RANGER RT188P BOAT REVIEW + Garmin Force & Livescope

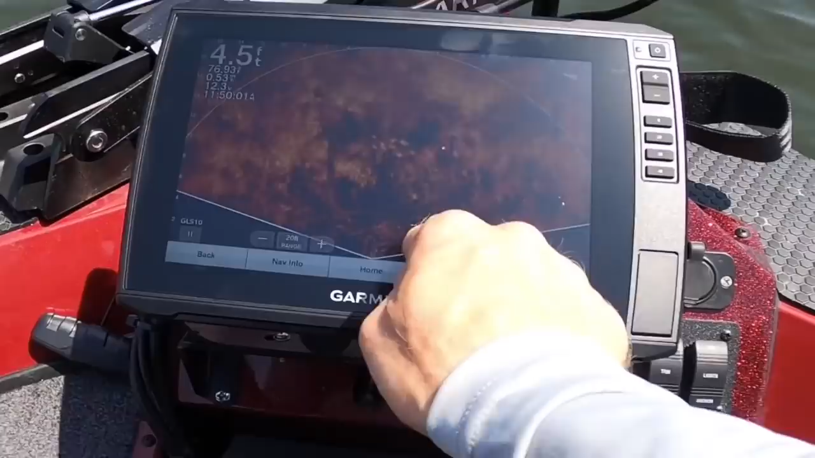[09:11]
On screen: depth 4.5 ft
And that allows our screen to sit here, which is also good too, because if you needed to adjust your screen because of glare, we can actually rotate our screen.
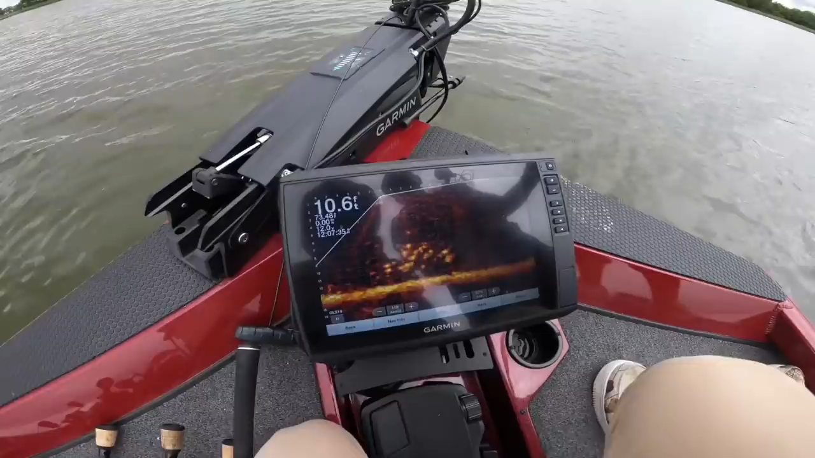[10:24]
On screen: depth 10.6 ft
Dude, there's crappie all over our tree now. Wow. Wait, wait, look, look, look at that. Look, there's the tree. Crazy dude. They're under the boat, dude. Where's my bandito bug? There's the bandito bug. Watch. Pop. Pop. Pop.